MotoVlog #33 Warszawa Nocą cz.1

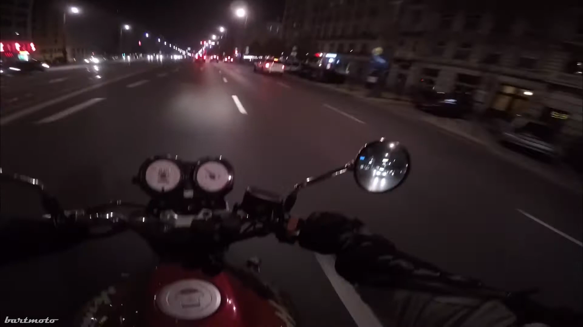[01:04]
Zobaczymy, coś ciekawego, będę po prostu taki luźny, wiecie, vlogaz, będę sobie gadał sam do siebie, komentował o otaczającą mnie rzeczywistość,
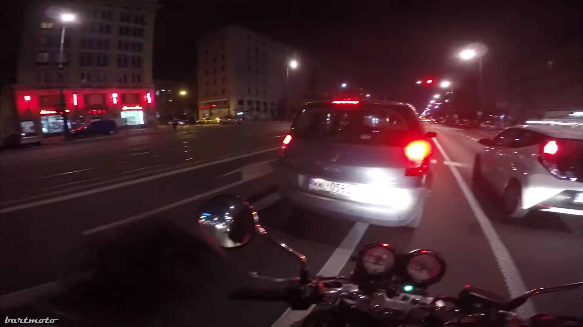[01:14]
jak to się mówi I zobaczymy, ja sam lubię Warszawę nocą bardzo Gdyż Gdyż jest fajnie oświetlona i Ma swój klimacik Niepowtarzalny, myślę Kupę ludzi, ruch też jak widzicie nie jest mały O, w sumie jeszcze nie ma 20, tak?
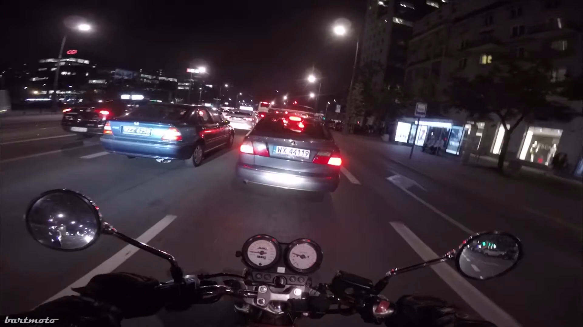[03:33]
Nawet może nie korek Ale... Ruch jest dość duży Nie chce mi się tam przepychać Na spokojnie Na spokojnie Teraz wracam sobie z wycieczki Słuchajcie takimi zadupiami w nocy To ja jeszcze nie jeździłem No ale kiedyś musi być ten pierwszy raz Teraz... Się nagrywa nawet Przejdziemy sobie tutaj Do placu bankowego
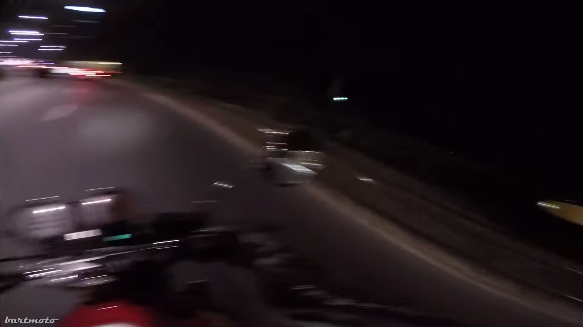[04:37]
Już tak Tu pierdykniemy sobie w prawo
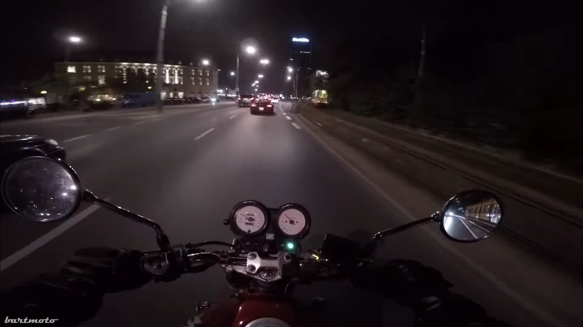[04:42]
Tylko trzeba uważać Na tak zwane przecinaki Bo szans Bo szans By nie było z takim To jeden przyjechał
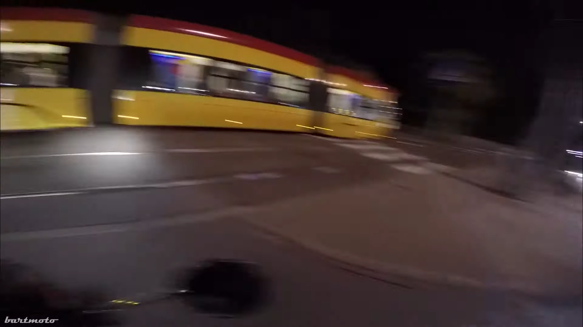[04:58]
I drugi I drugi I my
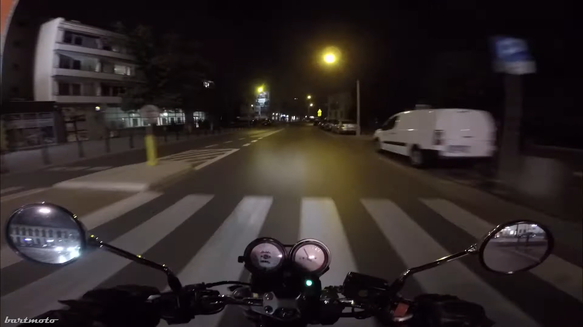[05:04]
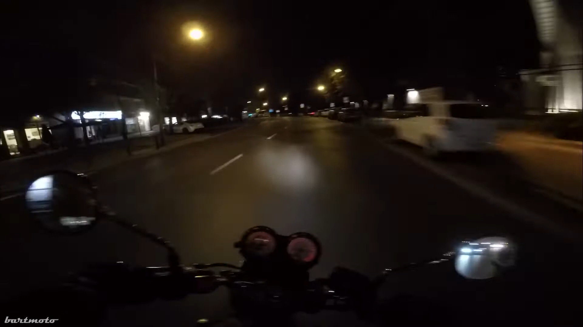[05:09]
Jadę Tutaj kiedy siedziłem jamaszką MT07 Z której możecie filmik zobaczyć Na kanale Na kanale Ty nie wyjeżdżaj kochany Przejedziemy sobie tu w prawo Tutaj powoli Tutaj powoli O tutaj fajnie wszystko
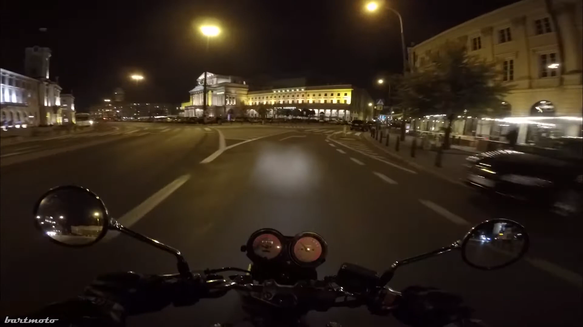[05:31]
jest podświetlane Teatr Narodowy O jaka dziura